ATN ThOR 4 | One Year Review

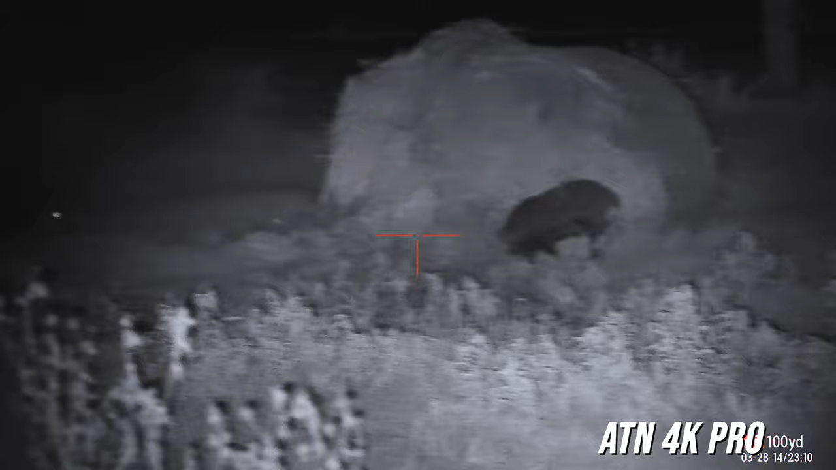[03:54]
but I moved up and I was like, wow, this is a huge difference. And even when getting the Excite 2 HD, it was, no pun intended, a night and day difference.
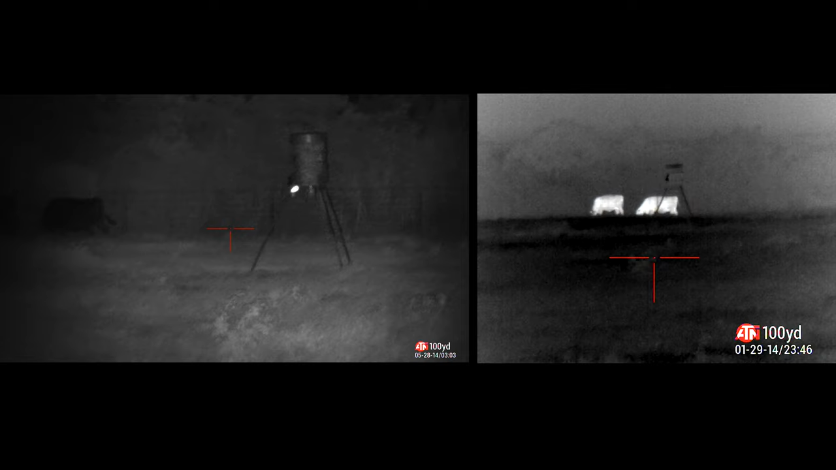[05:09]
Thermal is going to be really good for detection, where night vision is going to do better at identification. It keeps more detailed resolution.
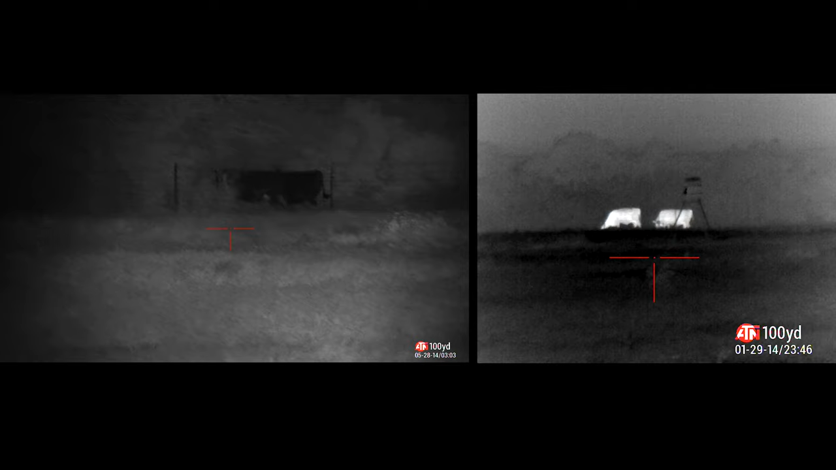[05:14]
However, with night vision, you've got to kind of know the direction you need to be looking at. Where thermal, you scan a field, something's glowing, boom, you know it's there.
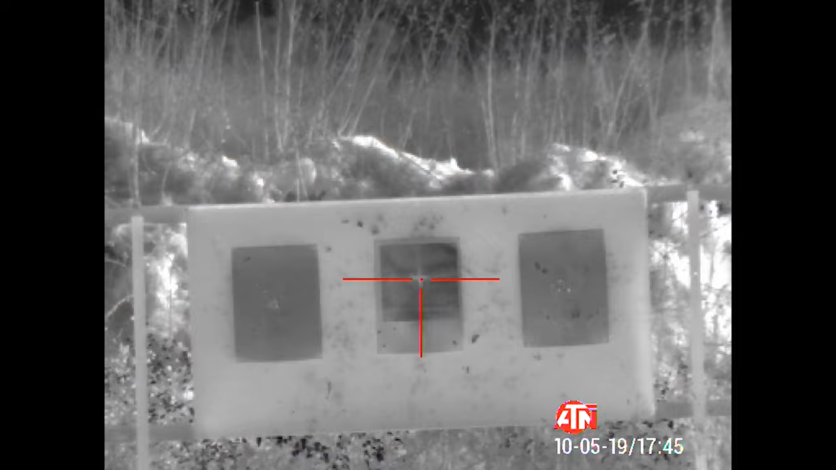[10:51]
So every three months or so, I'll take it to the range and actually put some targets and verify my zero. Not once have I had to make any serious changes. I'd say maybe half an MOA of shifting over the course of a year. But keep in mind, it is on a quick-detached mount. So every now and then, that mount, you know, it'll get taken on and off the optic.